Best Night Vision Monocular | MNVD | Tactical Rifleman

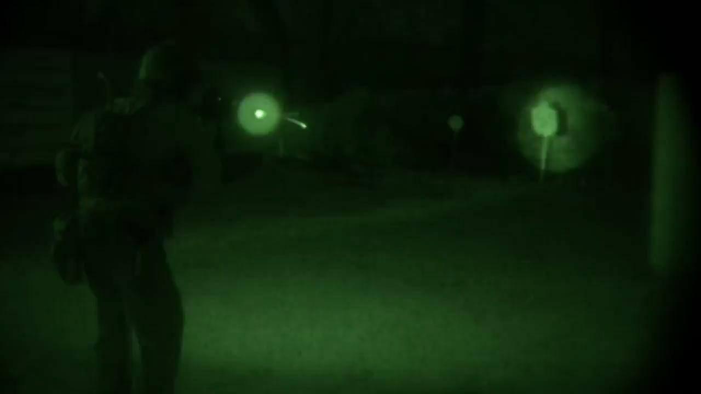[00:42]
So we're going to take the film crew out tonight and we're going to go shoot us some good night vision video.
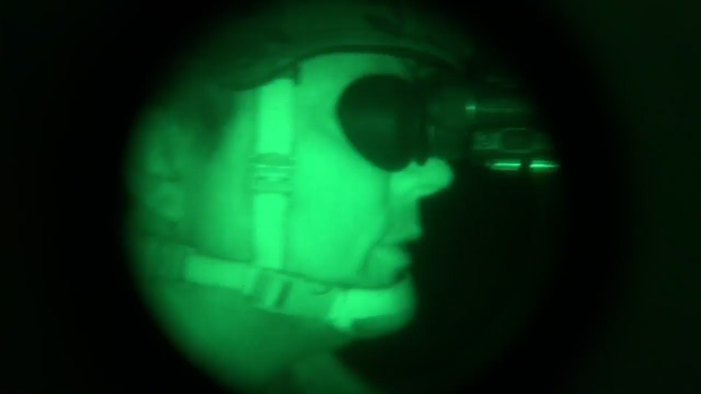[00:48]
One of my favorite things to do under night vision is go driving. We're going to get out in the Jeep and we're going to rock some good night vision on helmets,
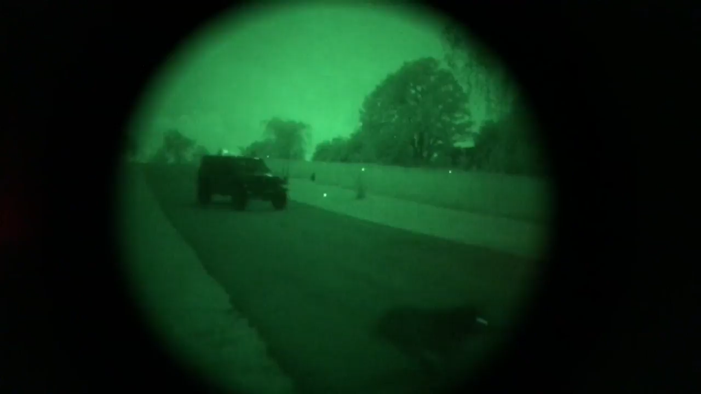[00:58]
other head mounts and stuff and we're going to get out and we're going to go driving.
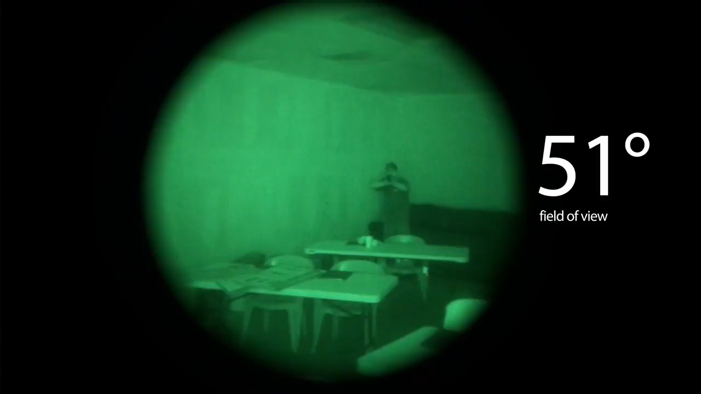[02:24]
As you're sweeping the room with your night vision, everybody else in the room has got 40 degree field of view. About the time that bad guy's sitting right here, I can't see him until I get to right here.
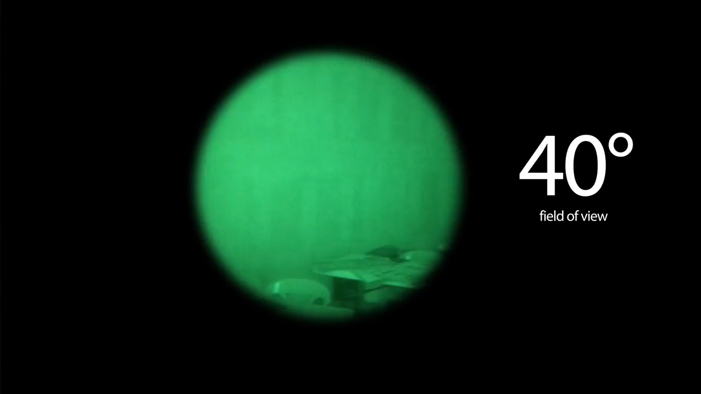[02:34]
But if I have a wider 51 degree field of view, now as I'm swinging it, I'm already picking him up.
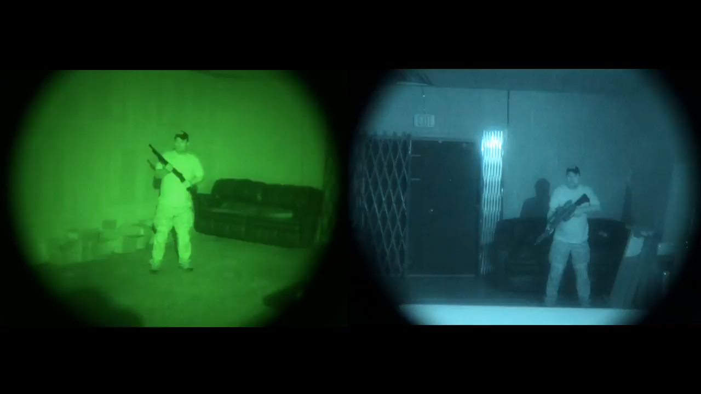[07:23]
Some of the other things you can do with it, it comes standard with a weapons mount.